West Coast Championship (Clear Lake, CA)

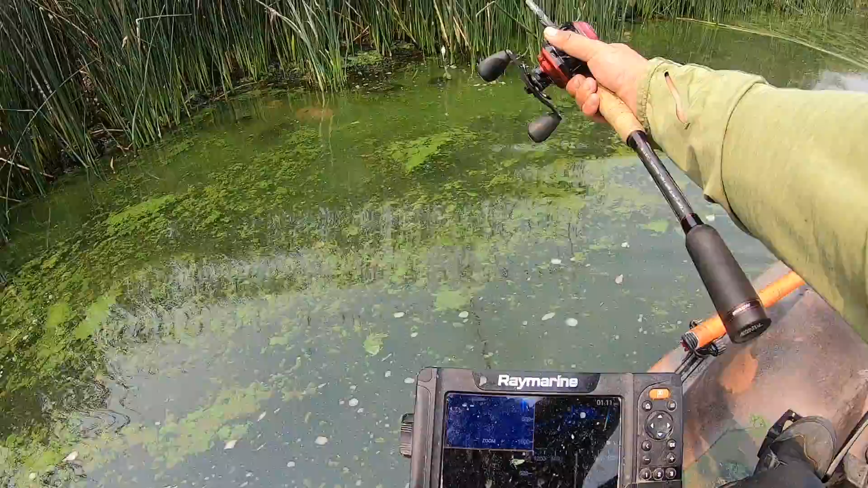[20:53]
oh my god i know you guys saw that that came out of the water dude that was like a giant oh my god that was one of the craziest things